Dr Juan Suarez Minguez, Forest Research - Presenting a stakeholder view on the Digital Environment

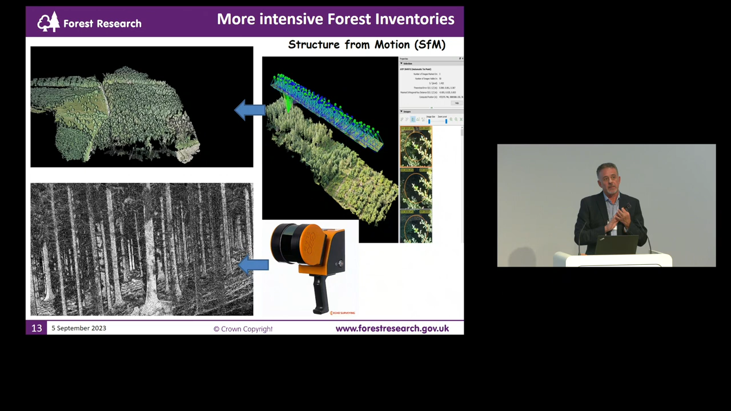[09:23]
I mean, using LIDAR is measuring the forest canopy from above. We don't know very much about the stems. Okay?
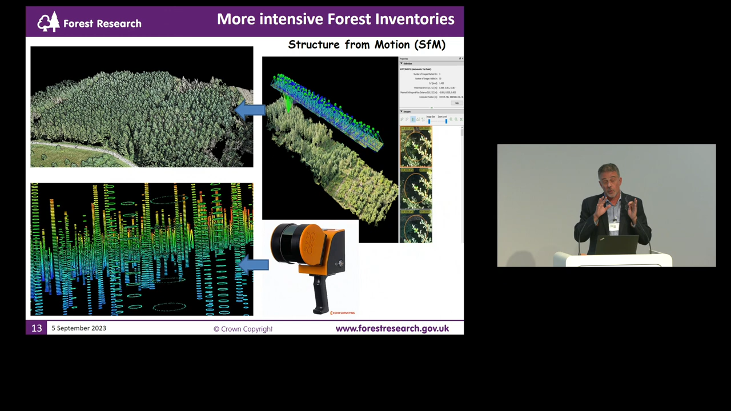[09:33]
We don't know anything, or very little, or we've got a partial information about what is underneath. So by combining LIDAR capabilities,
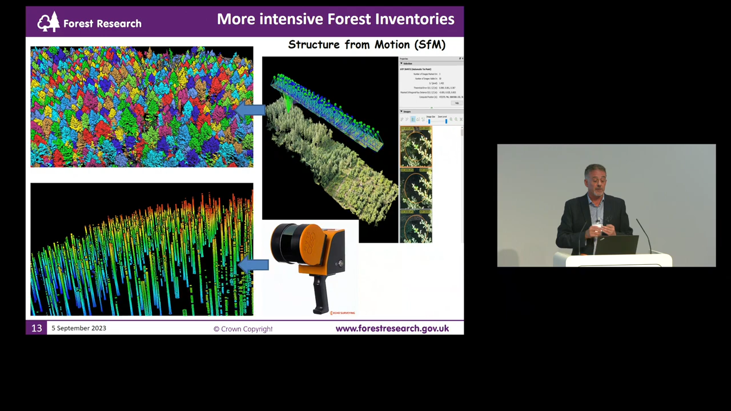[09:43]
so the kind of point class you can generate from drones with a terrestrial laser scanner, you can create very accurate models in 3D of every tree in there, or most of the trees in there. It's not perfect yet.
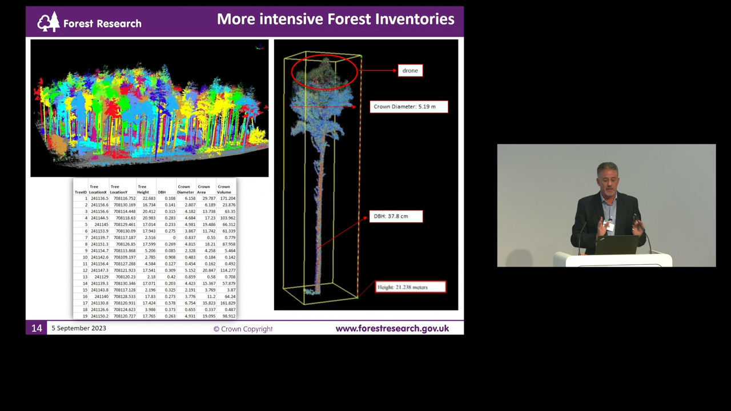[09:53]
Okay? So once you've got that, you can estimate all the products, like the stem profiles, which is related to timber quality.
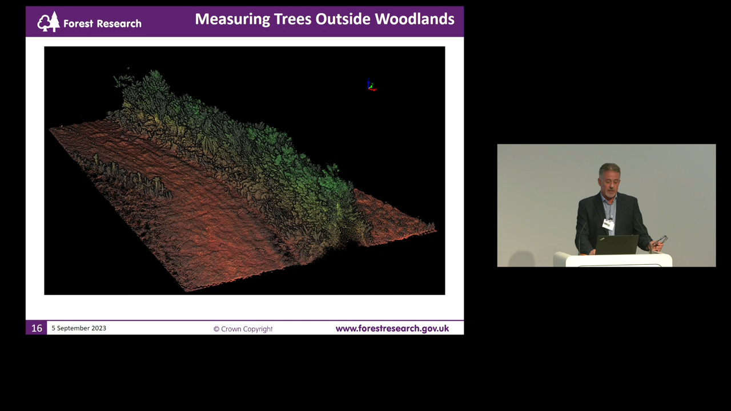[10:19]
Just to conclude, well, the kind of work we're doing with LIDAR is to estimate the volume of hedgerows,